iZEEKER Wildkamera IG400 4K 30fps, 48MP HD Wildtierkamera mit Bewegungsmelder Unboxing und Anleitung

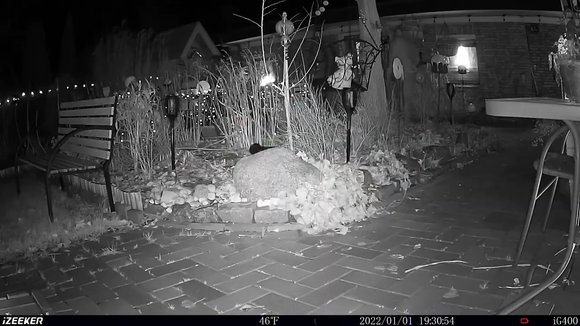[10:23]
das teil seinen job erledigen wir können in der
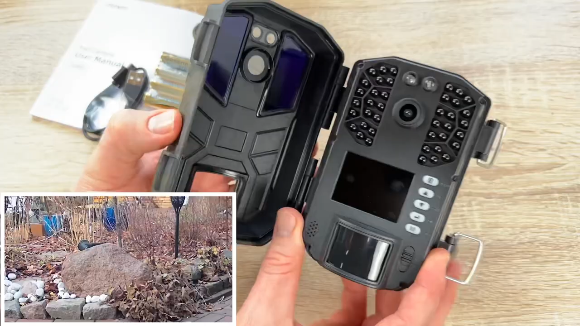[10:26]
software da drinnen über die einstellungen hier diverse einstellungen durchführen wir können es auf foto stellen
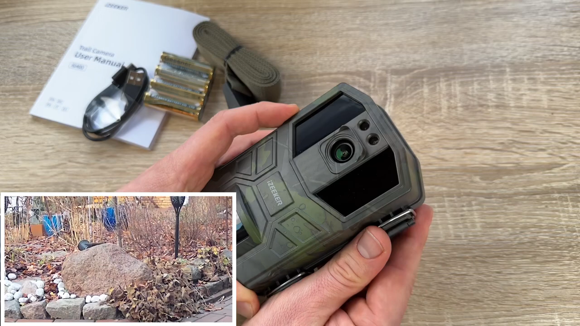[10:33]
wir können auch auf video stellen wir können auch auf foto und video stellen wir können die auflösungen hochschrauben oder etwas herunter schrauben und platz zu sparen wir können eine sd
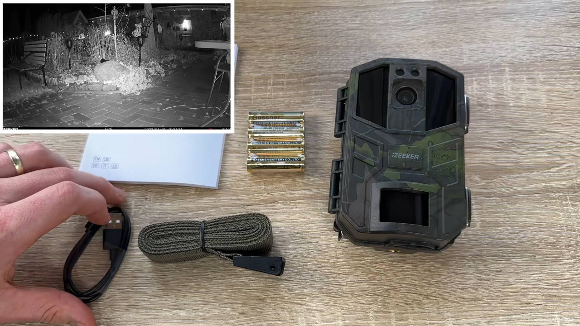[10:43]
karte einbauen die dann eine vernünftige größe hat bis zu 128 gb